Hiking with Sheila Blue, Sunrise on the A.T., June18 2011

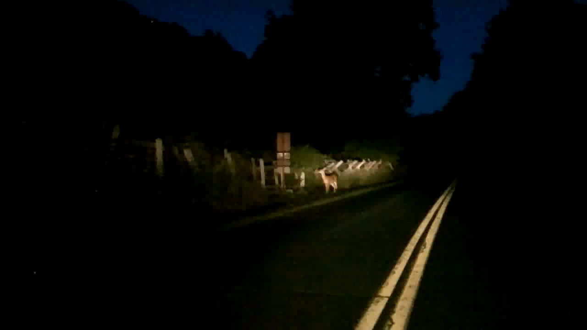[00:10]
Just under a half hour before sunrise at
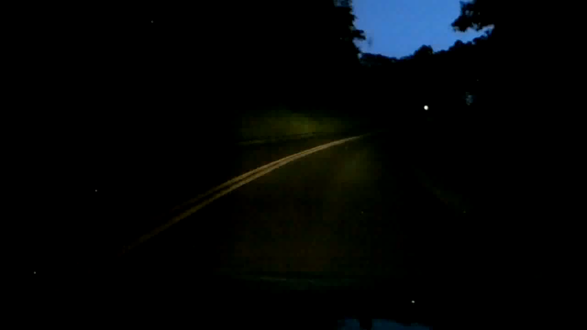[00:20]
5.52 but the day is definitely already dawning. The sunlight is already quite a bit brighter than the moonlight. Oh, somebody is in the overlook already. Two cars. Well, heck, we may have to park in the grass.